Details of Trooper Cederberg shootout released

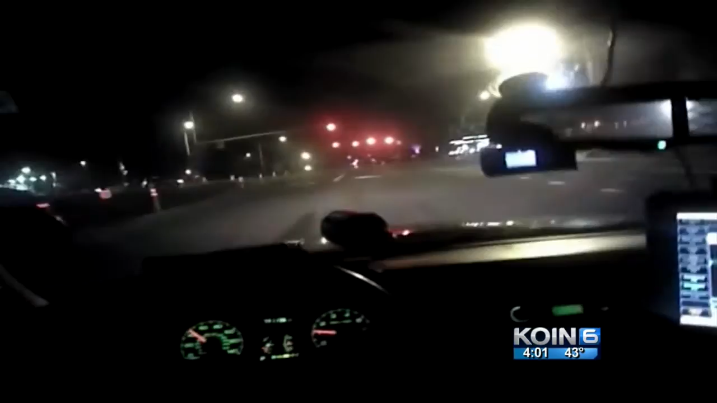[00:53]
The DA released about 10 minutes of video, including the chase along Highway 99 going after James Tilka,